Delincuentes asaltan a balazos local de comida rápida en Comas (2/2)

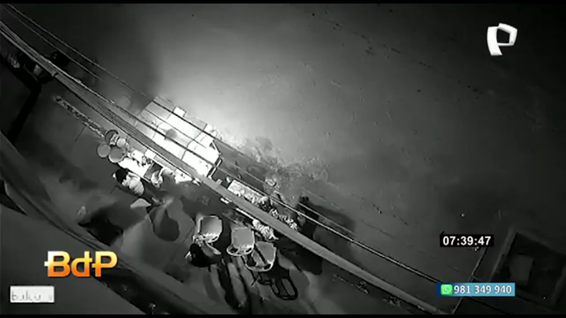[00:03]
Son imágenes desde comas, a ver, las vemos y las comentamos, porque ayer en este puesto donde se sirve comida, había gente cenando.
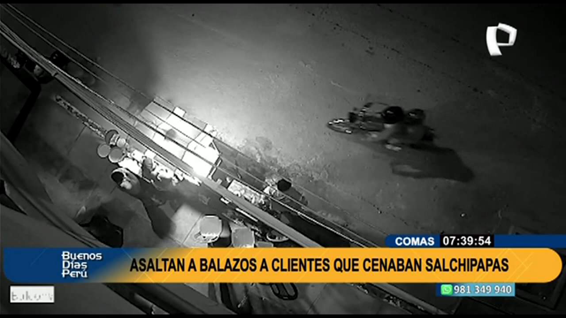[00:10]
De pronto, usted va a ver en escena, aparece esta motocicleta, dos personas que se bajan y estaban armadas, a balazos, así asaltaron a los clientes en este lugar. Mucha desesperación, intentaban refugiarse del otro lado, pero fue imposible. Esto no ocurre, no es la primera vez que ocurre, cómo se desborda también con inseguridad ciudadana y vamos a ir de inmediato, porque están los vecinos ahí.
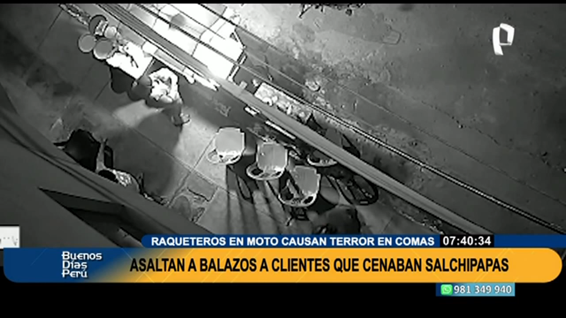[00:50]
Pero los delincuentes se dan cuenta y comienzan a disparar. Esta persona, ahí está, vean ustedes, se acerca a esta persona a la moto, quiere sacar la llave,
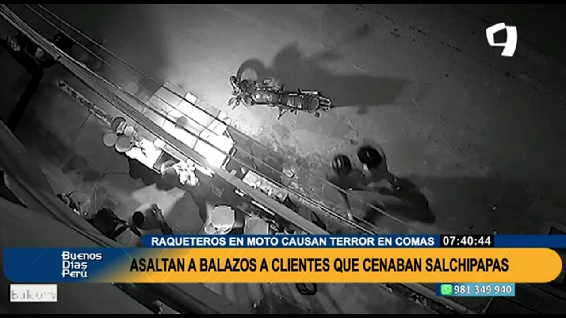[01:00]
pero no, porque ya este sujeto comenzaba a disparar. Y se escuchan claramente los balazos y los gritos de los vecinos de esta zona de comas. Nuestro compañero Marcos Matías está en el lugar con los vecinos que están, por supuesto, asustados, pero ya hartos también de la delincuencia en su barrio.